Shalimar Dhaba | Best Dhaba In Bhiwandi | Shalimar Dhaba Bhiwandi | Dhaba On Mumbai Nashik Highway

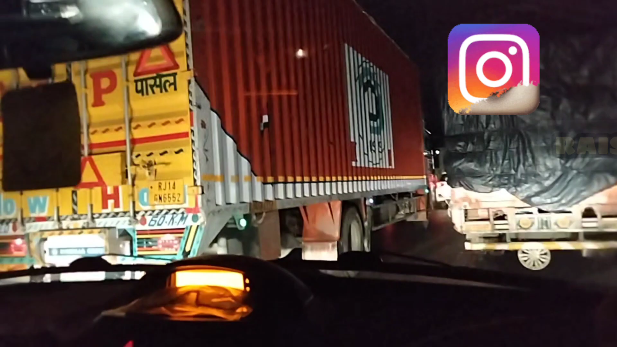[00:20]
जो बिवांडी हम लोग आदा पाउना गंटे में पोच्टे थे, अब एक एक गंटा लगता है, कभी-कभी तो देड़ दो गंटा भी लग जाता है,
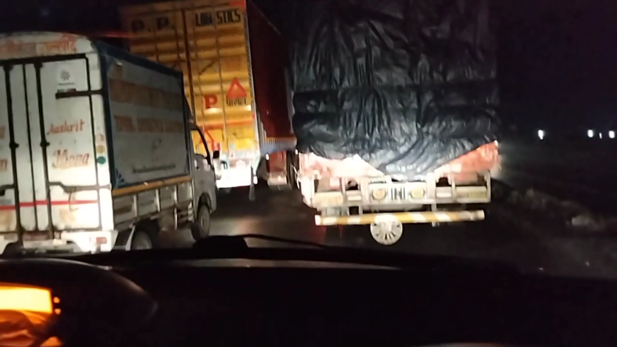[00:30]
आप देख से तो किस तरह से स्लो से गाड़ियां चल रही है, उनके बीचे हम भी च अब ही फिलाल तो कितना दस बज रहा है,